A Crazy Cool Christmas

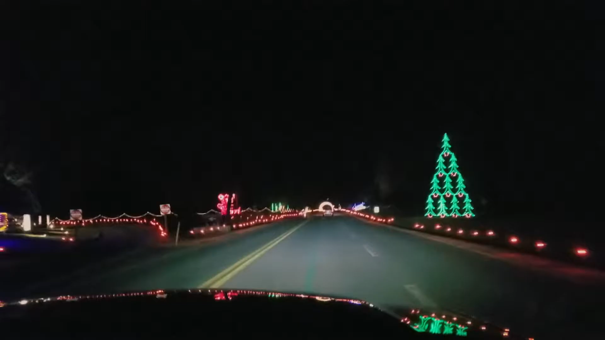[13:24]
We're now looking at the Christmas lights. Drove about 30 minutes to get here, so the lights better be good.